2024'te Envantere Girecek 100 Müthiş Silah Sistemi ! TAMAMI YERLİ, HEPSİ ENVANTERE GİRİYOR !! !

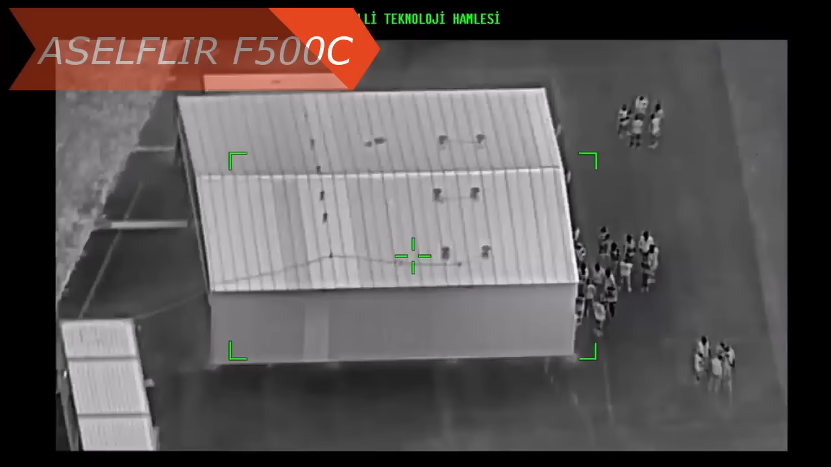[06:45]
Asel Filir F-500C Asel Sun tarafından geliştirilen Keds Filir elektrooptik sensör
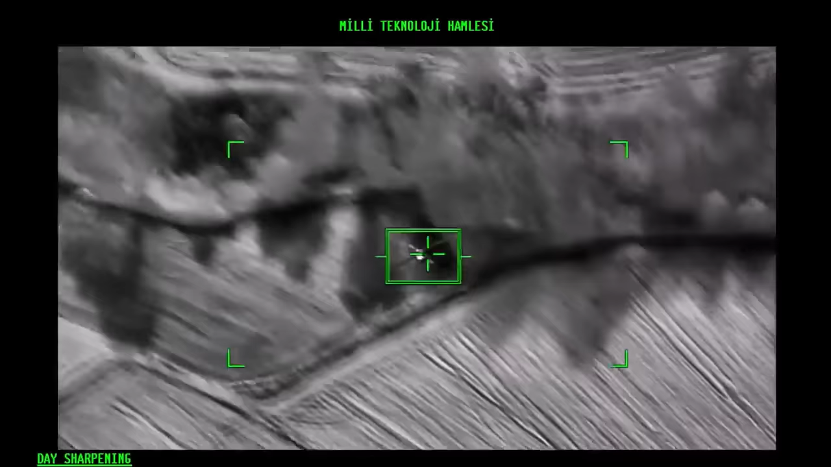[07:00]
hava platformları için geliştirilmiş olan yüksek performansı elektrooptik keşif, gözetleme ve hedefleme sistemimiz 3 ila 5 mikrometre kızıl ötesi kamera,
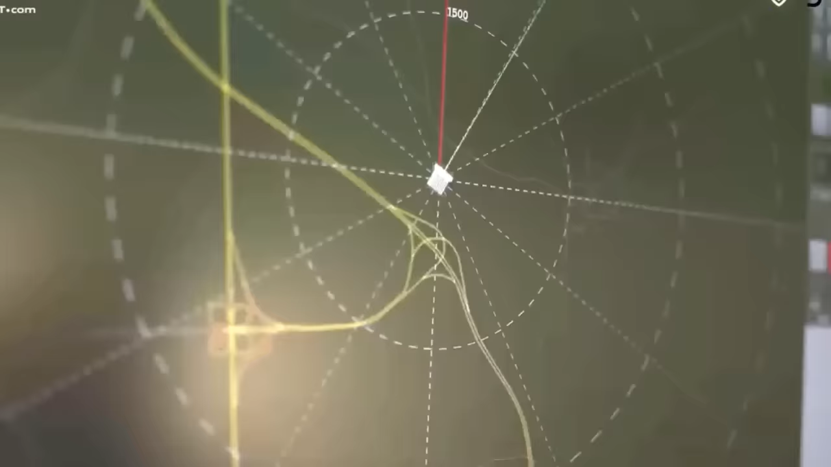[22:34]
Bu ürünün en önemli özelliği 2 kg'dan 1000 kg'a kadar geniş bir yelpazede farklı tipte mühimmatları her türlü platformdan fırlatabilmesi.
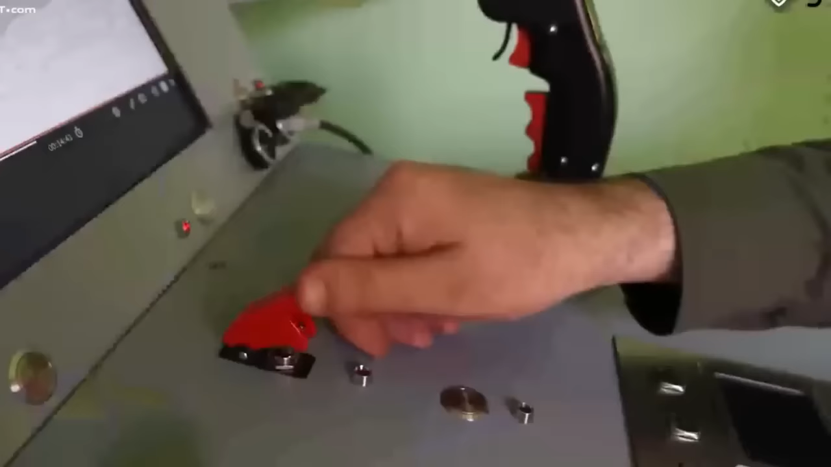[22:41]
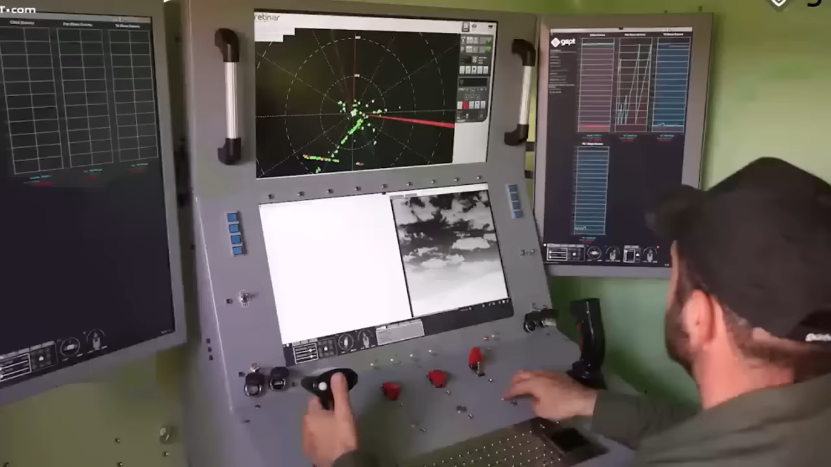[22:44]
Bu özellik sayesinde kara deniz ve hava araçlarında